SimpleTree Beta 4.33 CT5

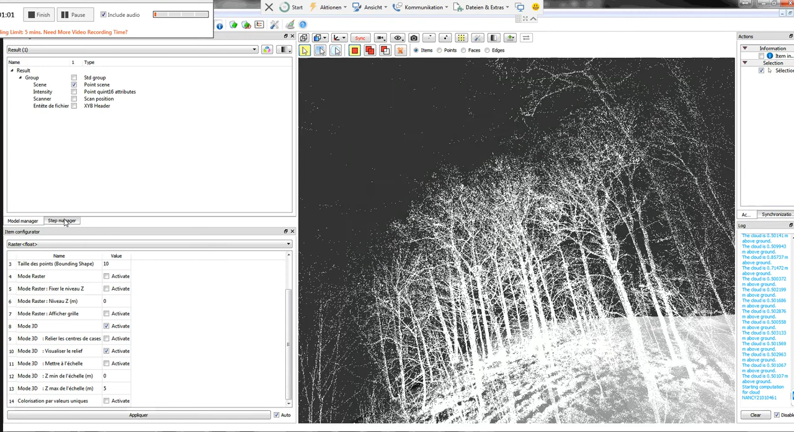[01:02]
Broadleaf trees. Of course it works also with conifers but here is a real strength. I pre-computed already the DTM.
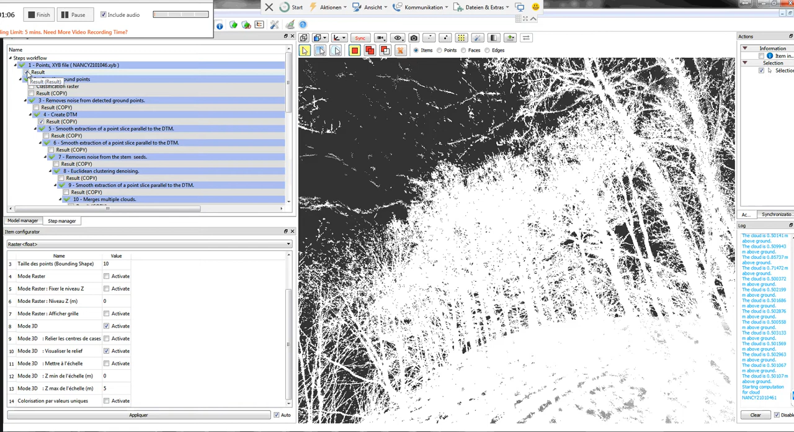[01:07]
You saw it. So first I classify the ground. I denoise them and then I compute this DTM what you see on the screen. Followed by the extraction of the vegetation and some filtering.
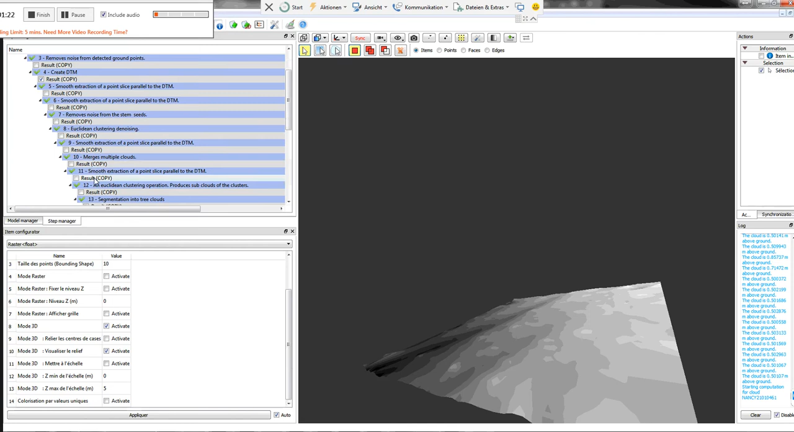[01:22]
And then I finally segment a cloud vegetation cloud.
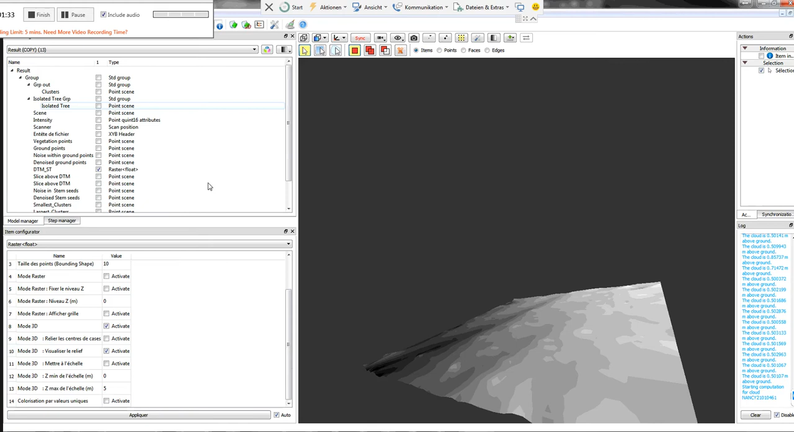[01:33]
It should show up now hopefully. Yeah.
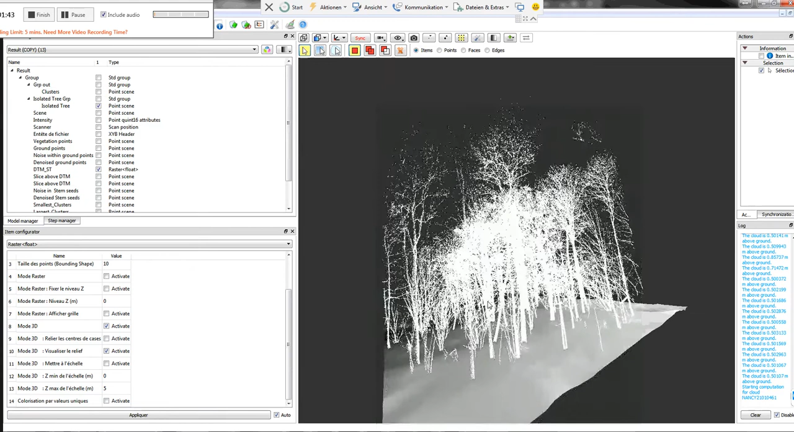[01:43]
So if I select here a tree. Please. Ah. So the only tree is colored red.
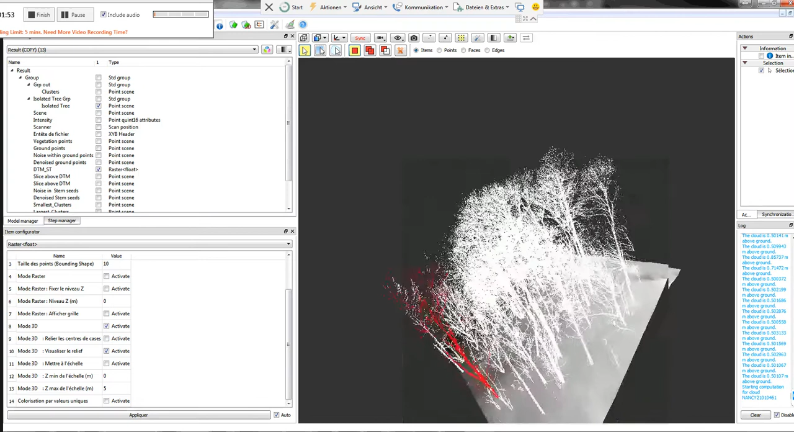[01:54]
So this means we have segmented stuff now. Ah. Now I select the DTM. This is not what I intend to do.
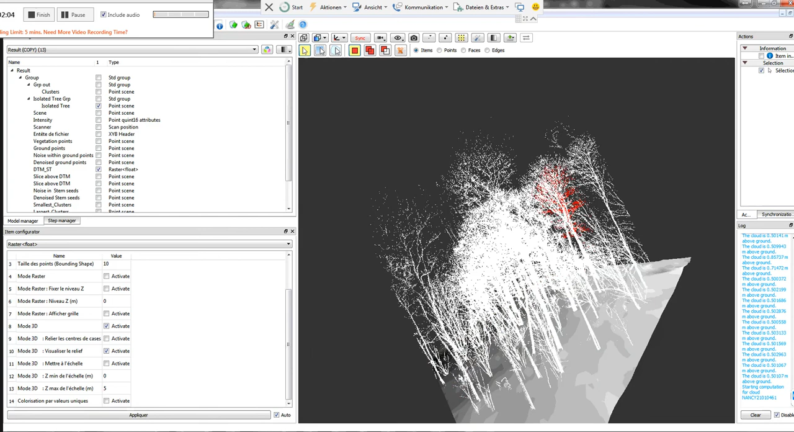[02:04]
So here is another tree. It's fine the uh um segmented.
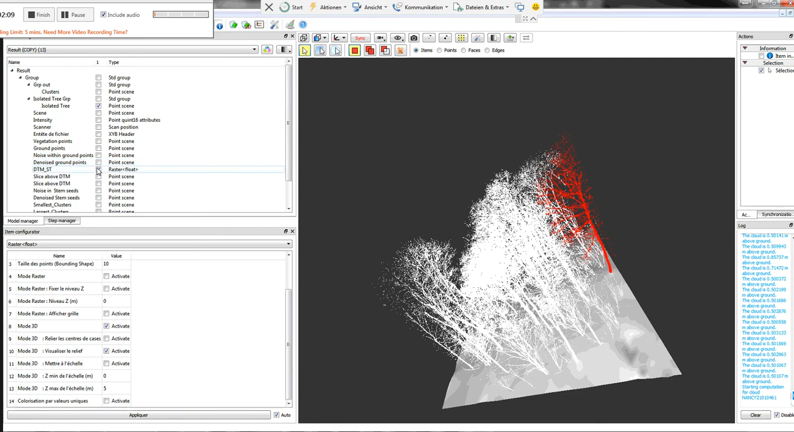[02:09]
So and then again some filters described before in other videos. And now uh last but not least um the QSM method. The QSM method. And uh another step. Ah. It's a second step in the dialog. I show you. So we modeled with my normal step.
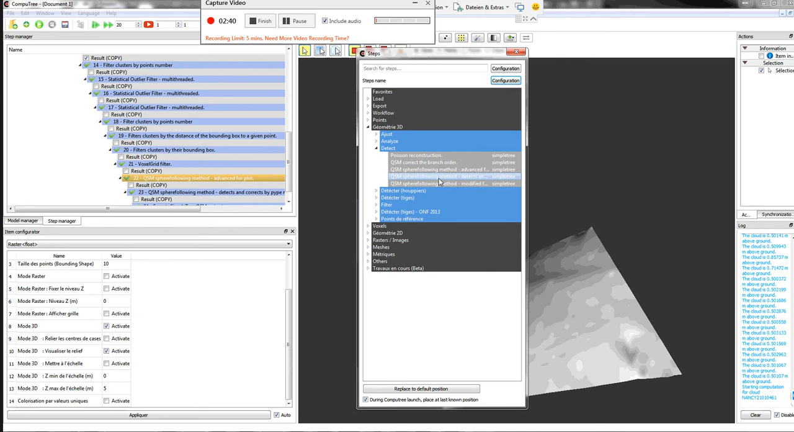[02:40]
Ah. You have one more parameter to activate on and off. And then you can click detects and corrects by pipe model theory. Um. If we look. You can just leave this parameter. I need to document it first. And you can have here growth volume selected. Or pipe. Pipe. Ah. So you'll find here a citation. I mean. It's documented. And I give. Ah. Give where it comes from.
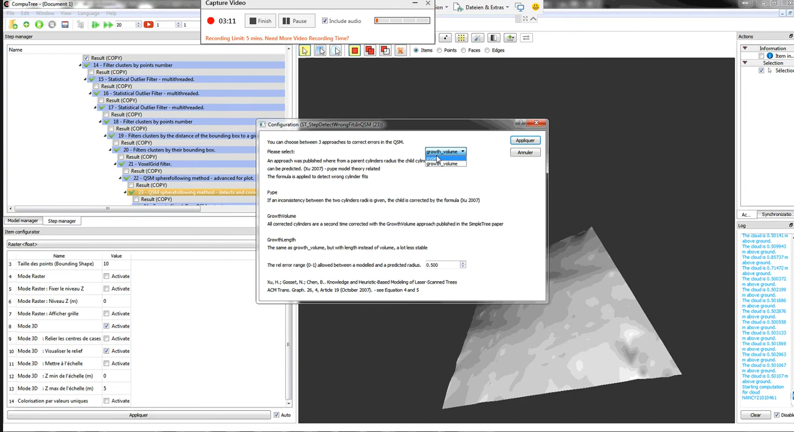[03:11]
Ah. And the rest is my growth volume correction. Which I also have published. But what I do. Ah. Well. In detail. Ah. You might not. Read. Too much. Ah. I need to write it down first. So bringing.
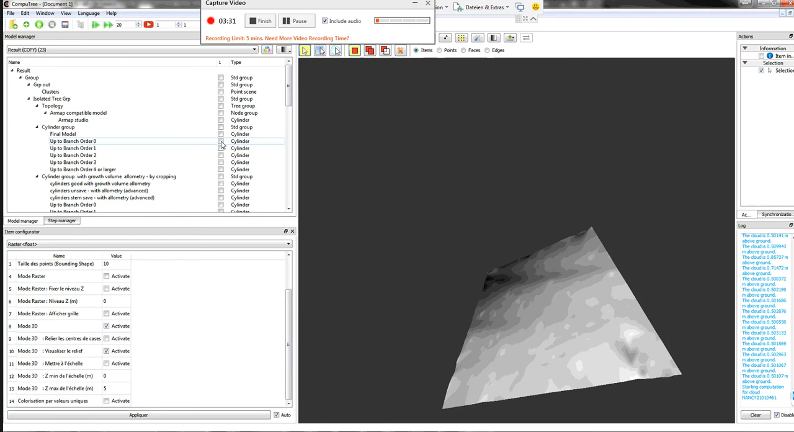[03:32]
Now. Here. This is all the stem models. I can add the second branch order. Or only show the second branch order without the stem models.
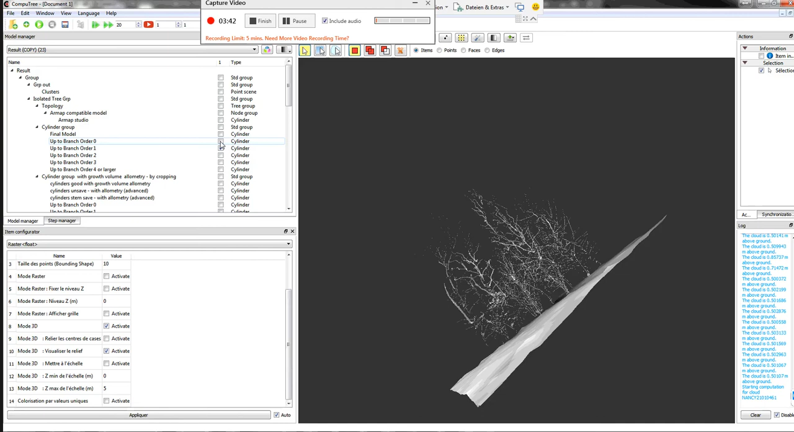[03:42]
And the third. And the fourth. And so on. And. What you can see here is.
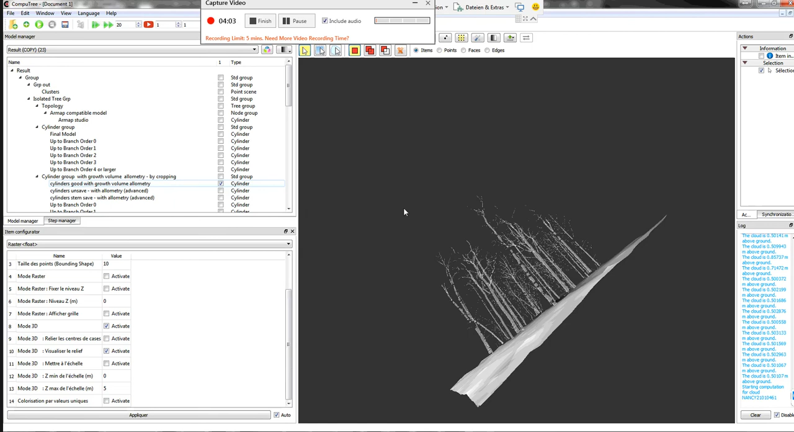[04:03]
All those cylinders. I consider safely fitted. So you can. Ah. Yourself. Extract those. Those are tagged. Ah. With no alum. In the output files. All other files have. Ah. Some other entries. And. Ah. No alum. The advanced people know what I say.
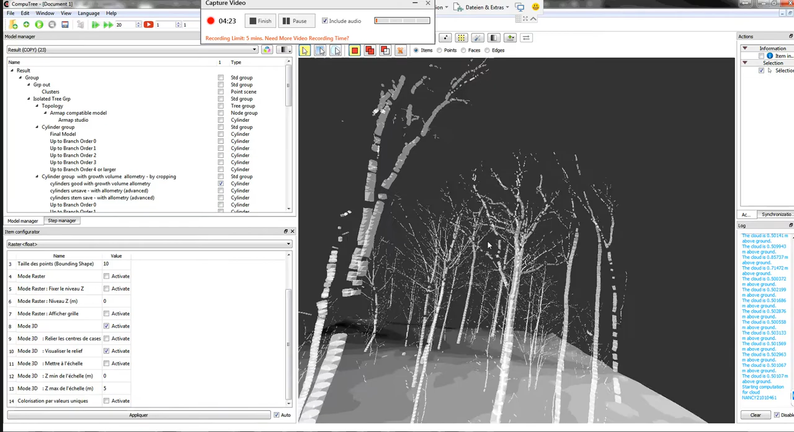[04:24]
And you can extract those cylinders. Ah. With one line in R. And. Ah. Do your own extrapolation. Ah.
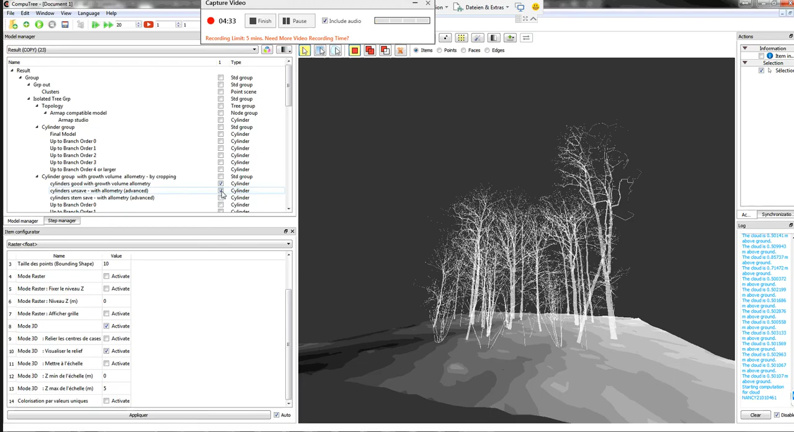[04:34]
This is the complete tree models. I mean. Ah. The more you go. To the twigs. The less safe it is. But. Always remember. It's not so. Easy.